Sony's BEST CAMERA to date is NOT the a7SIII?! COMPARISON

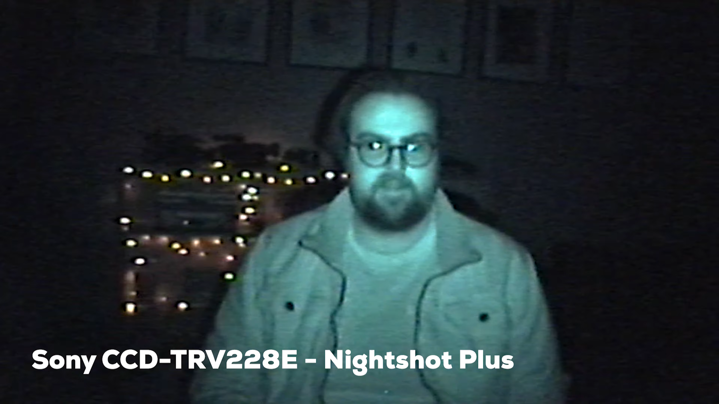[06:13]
And this is what the Handycam can see. It's awesome, isn't it? Sony really cracked low light back in 2004. And then they took it away from us with this camera where you can't see anything. You see, I can see everything. But anyways, let me just turn the light back on so you can chuck your dual-ISO nonsense out the window.